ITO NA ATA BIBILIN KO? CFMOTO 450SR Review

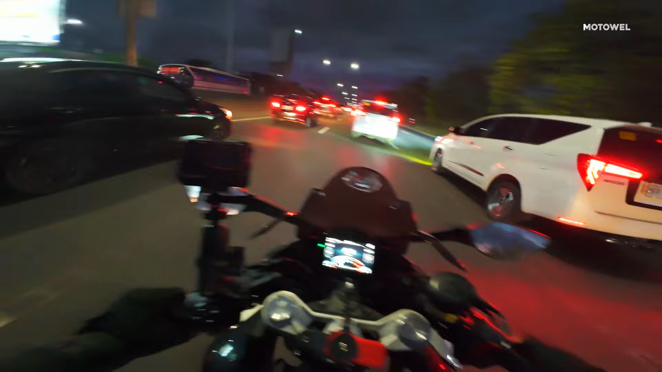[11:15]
Mga gunggong eh. Lapit po na ang kotse na yun sa likod natin, no? Mga problemas ba kayo? Ayan po, ang benefits ng motor, no? Lalo na sa mga small scooters, sa mga public roads. Dito sa NLEX, medyo inay-inay onte kasi, ayun, no?
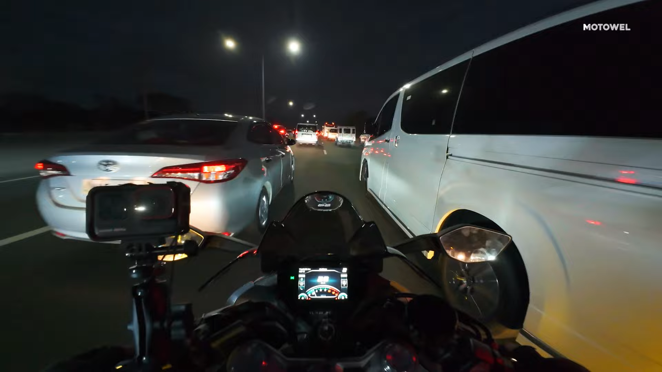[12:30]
Ba't ganito ka traffic dito sa NLEX Paluwas? Ito nga po palang ginagawa natin na hindi naman po illegal o bawal, ano? Iaano lang po natin, iingatan lang po natin mabuti at marahan lamang. Dahil mag-overheat po ang ating motor at tayo po ay kawawa pagka natabi tayo sa mga sasakyan pag traffic.